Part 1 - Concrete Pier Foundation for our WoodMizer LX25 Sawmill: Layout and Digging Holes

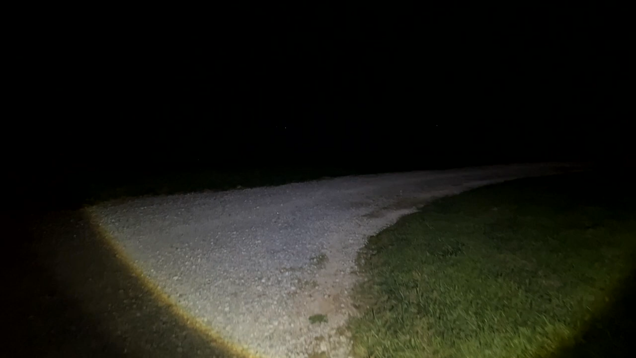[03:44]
Well, I'm heading out here in the dark, out towards the sawmill spot where I'm